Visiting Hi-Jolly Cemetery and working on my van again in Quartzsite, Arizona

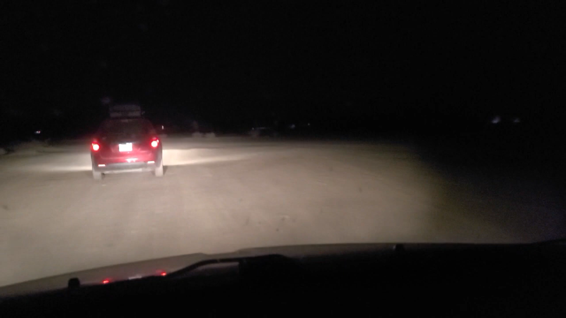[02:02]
I am back in Quartzsite. Back at a fight with Roy and Becky and all of them. And I'm following Becky and her friends to be able to go to Lori's Way's birthday party.